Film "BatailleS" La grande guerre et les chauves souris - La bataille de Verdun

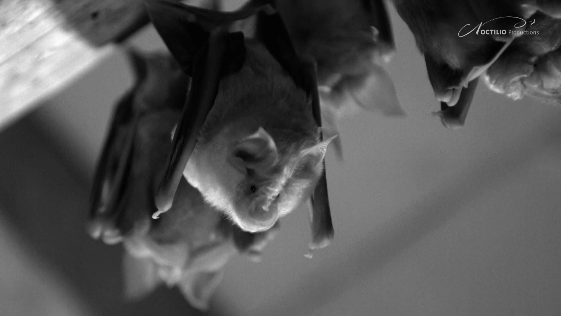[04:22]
18 espèces de chauve-souris sont recensées dans le secteur de la forêt de Verdun. Le grand Rhinolof est l'une des plus remarquables.
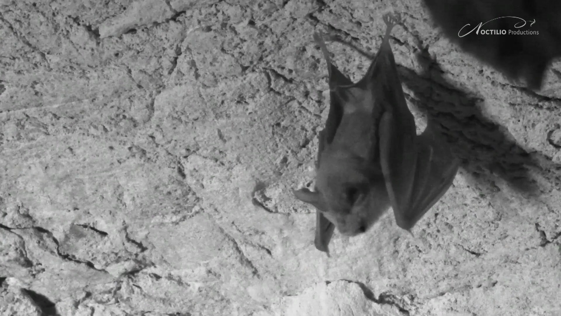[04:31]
Ce nourrissant de papillons nocturnes et de coléoptères qu'il chasse dans les pâtures et sous-bois, il souffre, en France et en Europe,